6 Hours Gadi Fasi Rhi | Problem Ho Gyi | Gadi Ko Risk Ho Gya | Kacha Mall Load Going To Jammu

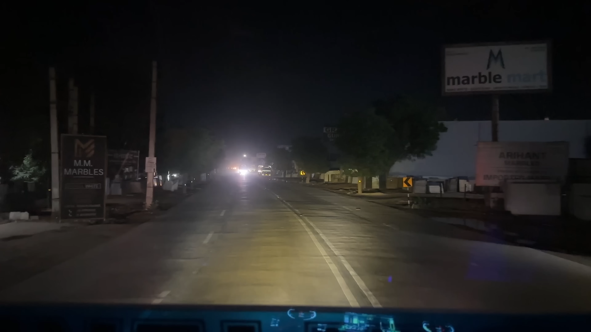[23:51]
चाय वगैरह भी पी ली, अब चलेगा गौरव और हम बैठेंगे मैं और आदिल भाई गौरव के साथ, मस्त आराम से गपशप मारेंगे आदर्श इमरान उसके अल्ताफ के साथ और बब्बू भाई अर्जुन भाई वापस।
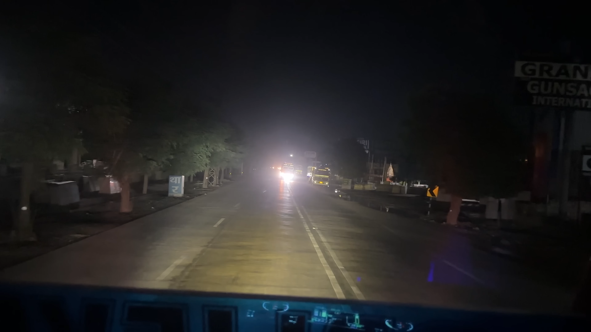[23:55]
9:15 हो गए और हम चाय वगैरह पी के वहाँ से आगे थे, हम आगे अपना मेगा हाईवे में जहाँ से किशनगढ़ से नीचे दोनों गाड़ियाँ आगे निकल गई हैं, बस वो आगे रुकेंगे होटल पर खाना खाने के लिए, तो थोड़ा ही आगे एक आध मोड़ क्योंकि पीछे थोड़ा जाम सा था,
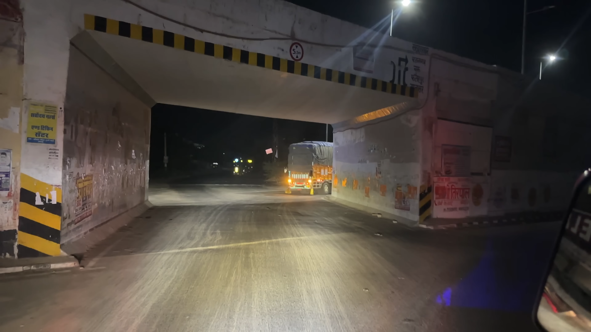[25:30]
रात के 1:30 का टाइम, वो चाय पी के निकल के हम अभी पहुंच के लाडरों, ये हम ब्रिज के नीचे से कट ले लिया, वो पार सामने लिखा हुआ है आई थी लाडरों,